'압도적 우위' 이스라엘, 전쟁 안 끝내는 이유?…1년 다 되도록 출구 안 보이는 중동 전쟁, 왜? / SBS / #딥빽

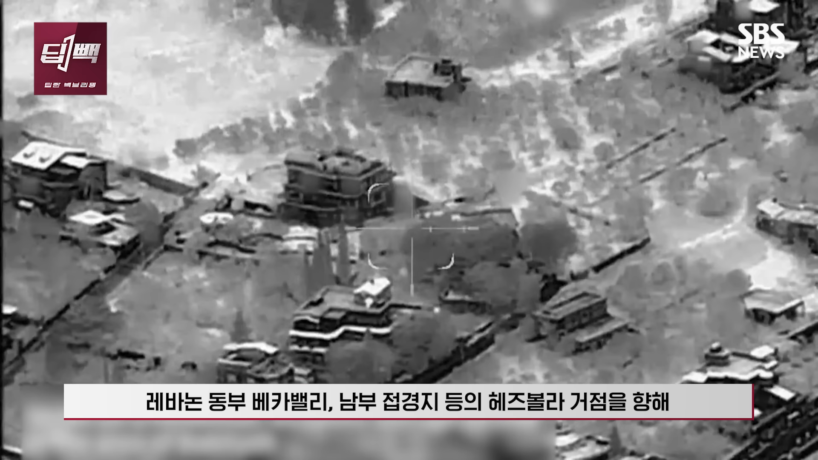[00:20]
이스라엘군은 지난 25일 헤즈볼라의 모사드 본부 겨냥 미사일 공격을 막아낸 후에 레바논 동부와 남부
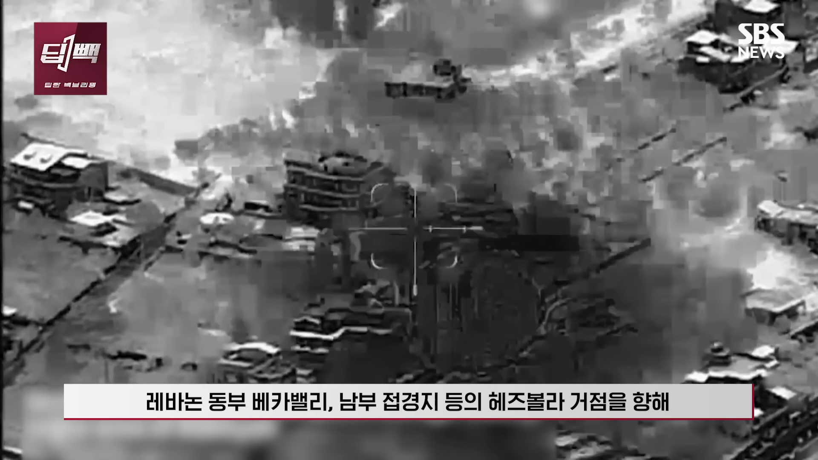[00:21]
접경지 등의 헤즈볼라 거점을 향해 강도 높은 폭격을 이어가고 있습니다.